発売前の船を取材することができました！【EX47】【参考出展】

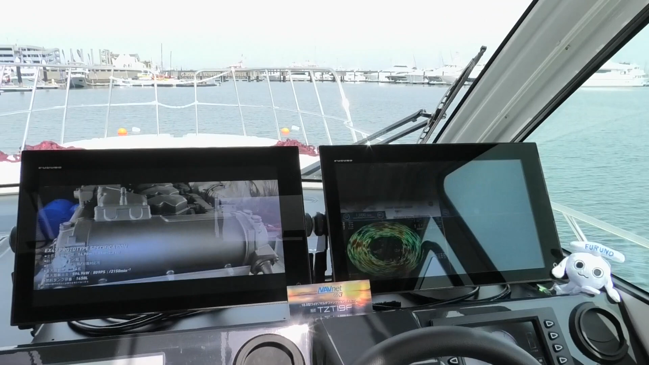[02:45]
ラブネットTZ3ですねTZT19F19インチのものをですねこういった具合であります